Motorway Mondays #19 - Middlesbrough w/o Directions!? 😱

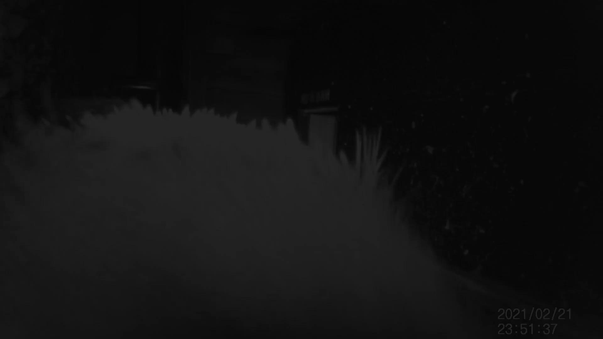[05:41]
And for this month's trail cam, we've discovered that the hedgehog is not only fast,